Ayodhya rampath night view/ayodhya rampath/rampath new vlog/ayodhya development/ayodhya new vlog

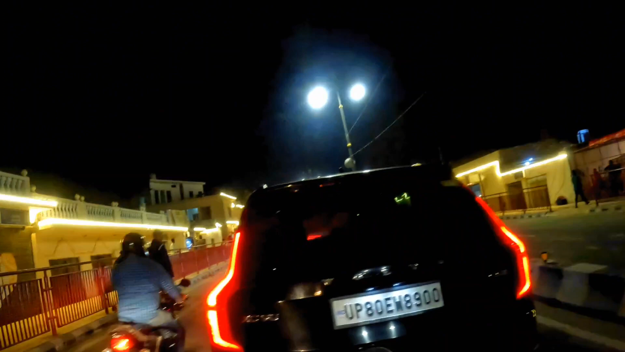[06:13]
यहां यहां से भी हम सीधे आगे बढ़ते हुए
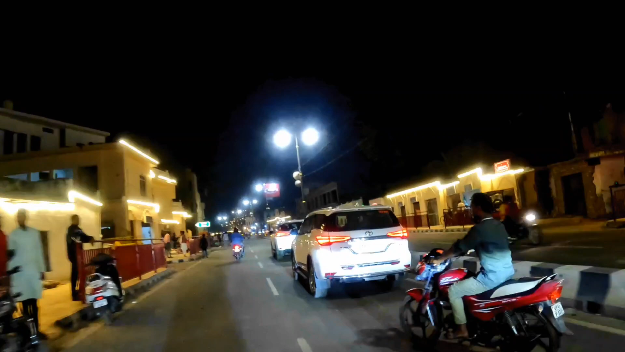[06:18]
और जैसा कि मैं बदार था देखो मतलब ग्रील का पर आपका
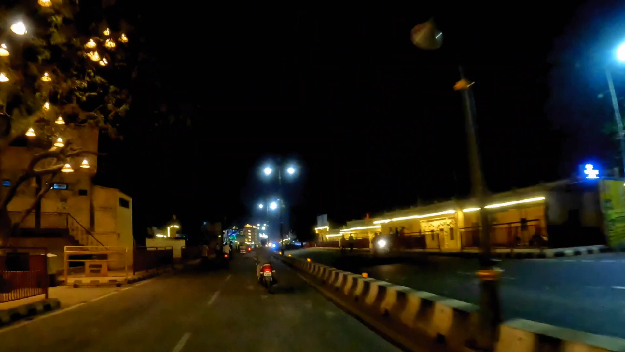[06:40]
लोग जो है वो अब गाडियां भी मतलब उत पाथ पे खड़ी
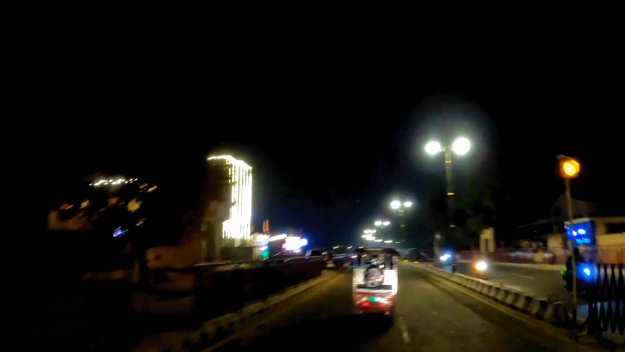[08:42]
गया है कि अधिया है अधिर आभी इंधर पहुंशने वाले दिखें रानव पारी चौराहा यहां पर क्रॉसिंग यूपधिये प्राइब दो
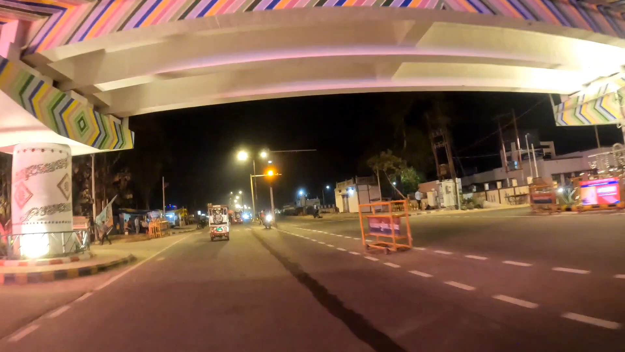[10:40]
भी बहुत बढ़िया बनाया है तो दोस्ता इस वीडियो में मैं इतना ही और यहां तकी मैं दिखाने वा लगा अब आकी मिलता आपको नेक् झाली किया तोस्ता आपकpen।